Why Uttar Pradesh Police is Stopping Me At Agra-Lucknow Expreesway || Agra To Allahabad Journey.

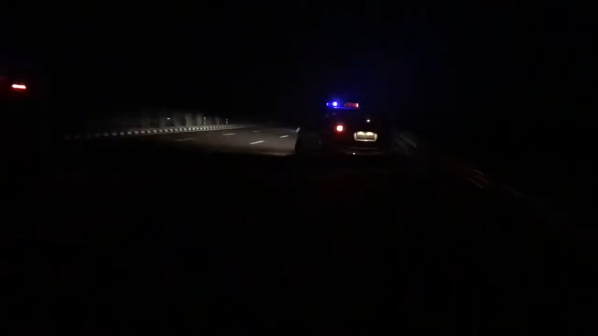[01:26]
सो दिखाता हूँ आप लोगों को, ये गाड़ी है गाइज हाईवे पेट्रोलिंग की जिनको मैंने बुलाया है हेल्प के लिए।